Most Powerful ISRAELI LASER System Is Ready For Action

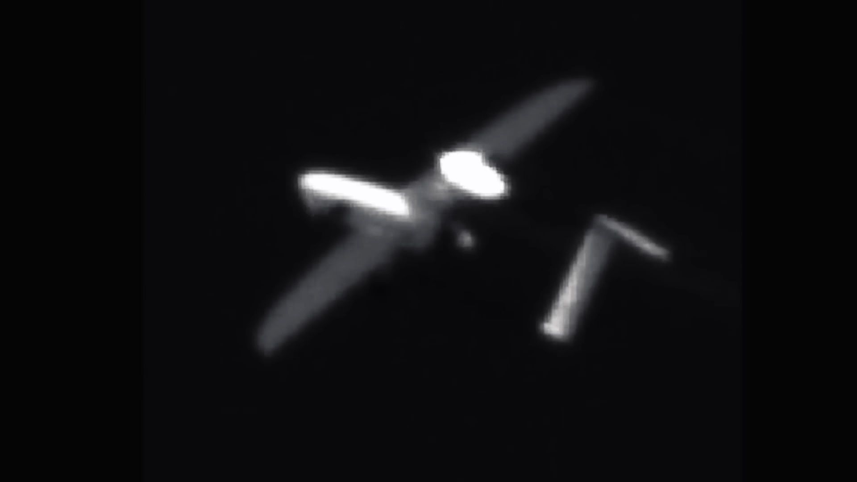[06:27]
far the destruction of a drone has occurred from a distance